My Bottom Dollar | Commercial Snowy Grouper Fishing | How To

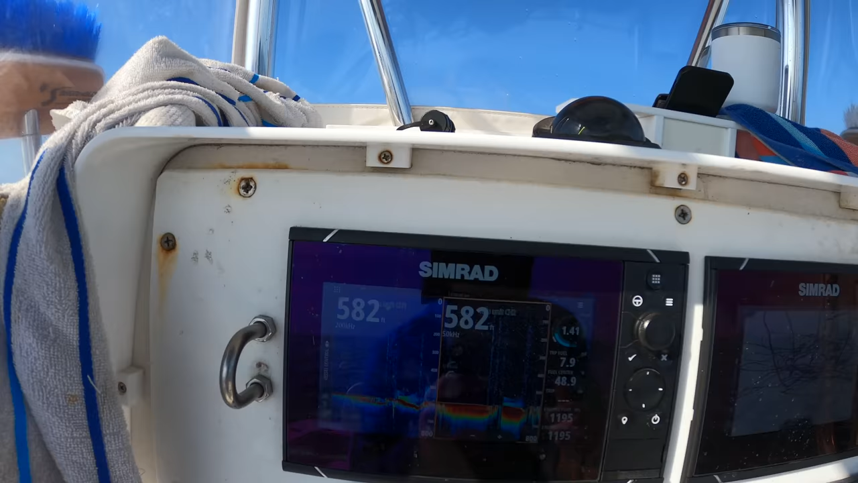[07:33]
So I got a good one there. You can see I'm up on top, all that bait.
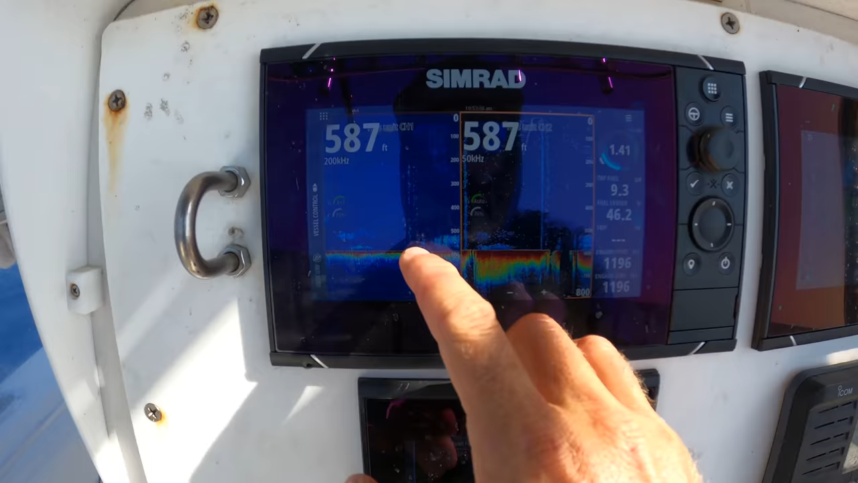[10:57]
On screen: depth 587 ft
You see there's the rise right there, and there's just a bunch of life on top. Bait is going down.
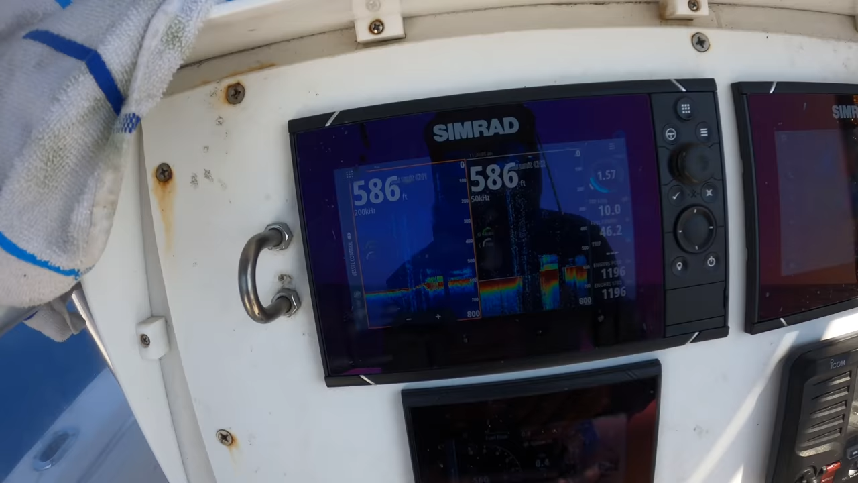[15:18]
On screen: depth 586 ft
So I'm going to show you right where that big snowy ate. I know a lot of you guys are asking, like, what am I looking for? Honestly, it's still fishing. Sometimes they're just there. So this is that little rise that comes up 30, 40 feet.
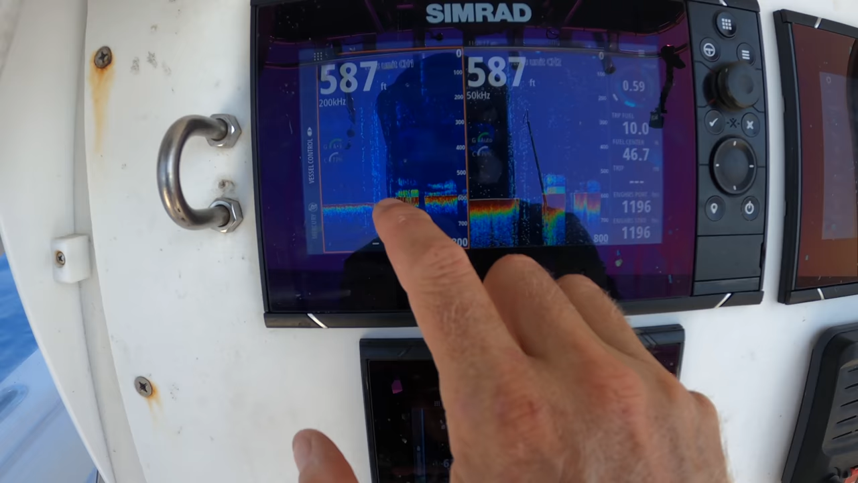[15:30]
On screen: depth 587 ft
And all that is life. You can see it. This is, again, low frequency, high frequency. It's just life. It's just a bunch of bait there. So typically if I find bait like that, there's some type of predators hanging on the outskirts of it.
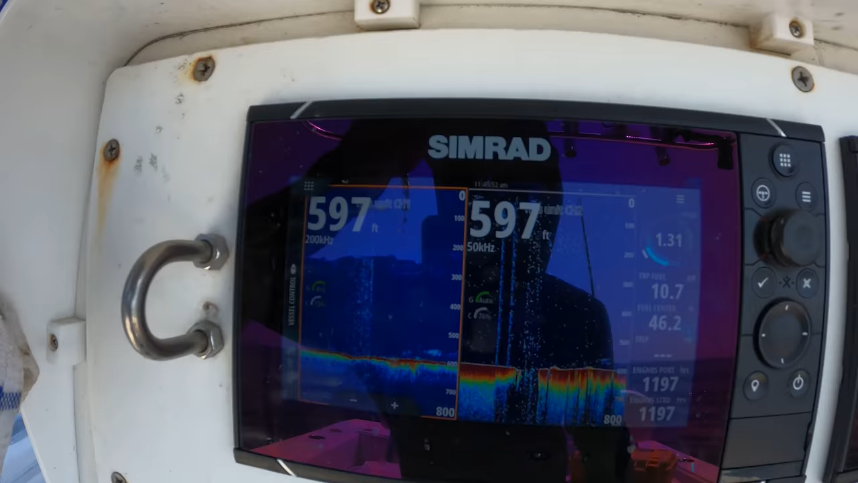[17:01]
On screen: depth 597 ft
Little hump. You can see some little scratchies there. And then you can see a little bit of bait. And what not on the bottom. So. It's worth a drop.
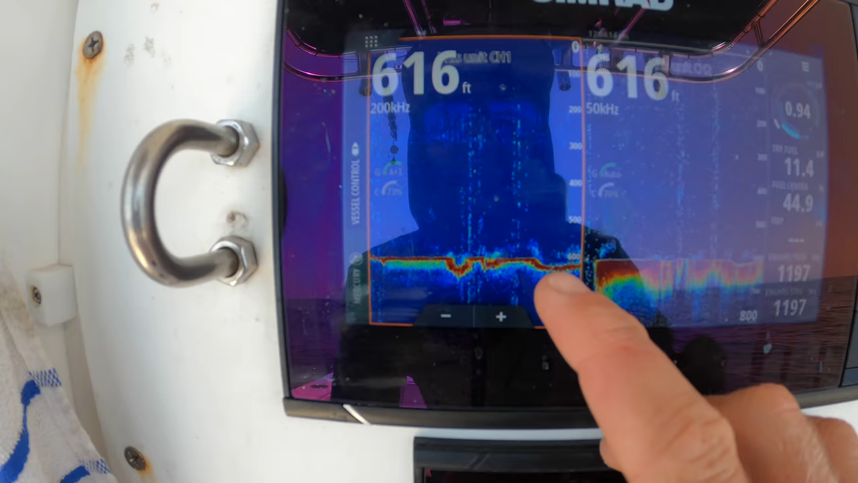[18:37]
On screen: depth 616 ft
Drops down. I'm on the deep side right now. And I'm going to drift up over that little edge. You can see there's a little bit of bait on the side.
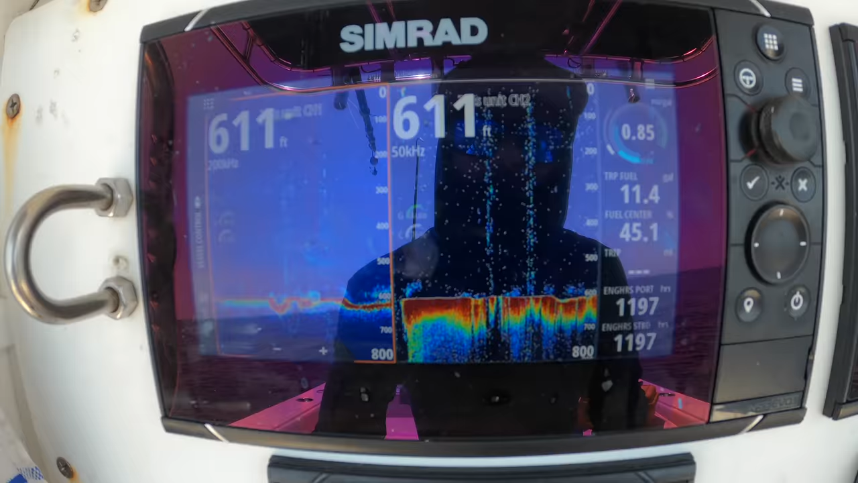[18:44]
On screen: depth 611 ft
So. Give it a look. I missed the bite of course.